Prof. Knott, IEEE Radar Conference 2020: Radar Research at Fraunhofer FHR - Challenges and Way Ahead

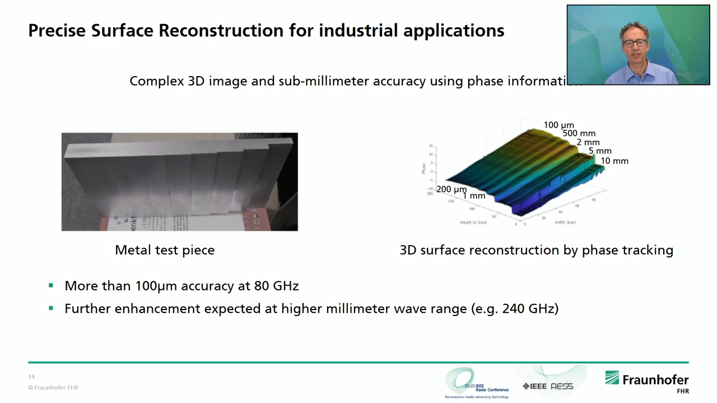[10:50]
We have an overall accuracy of 100 micron at 80 gigahertz and if we move this technology to higher frequencies with smaller wavelengths we can even increase this. Here is an example where we use this system for the control of the surface of a car.
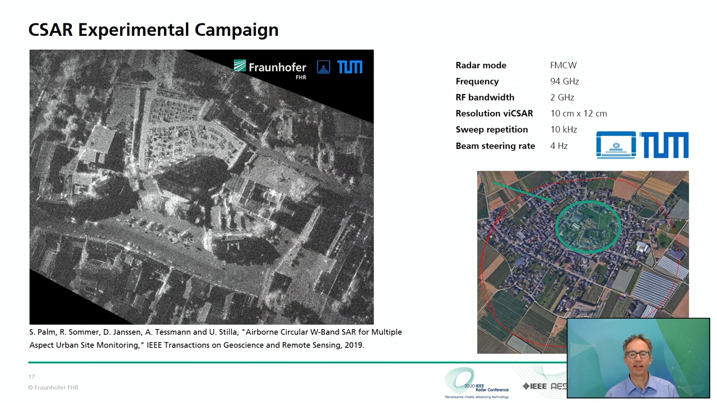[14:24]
At the bottom you see the photo image and the RF bandwidth used in this experiment was 2 GHz that gives you a resolution in the 10 cm range.
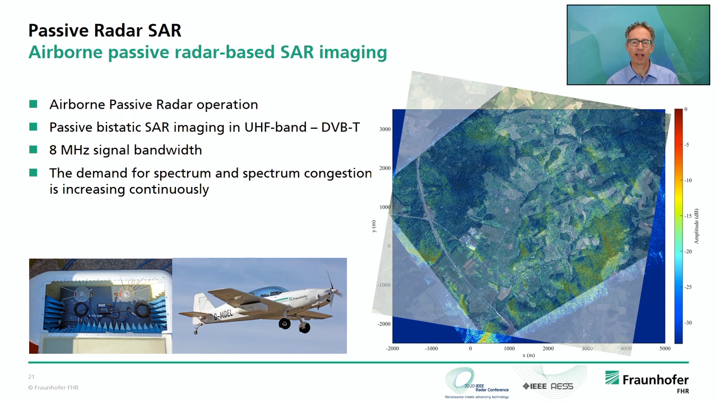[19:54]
Of course the resolution from the 8 MHz channel is not comparable to the photograph. But we are also working on combining multiple channels and multiple ranges of the electromagnetic spectrum in order to enhance this resolution.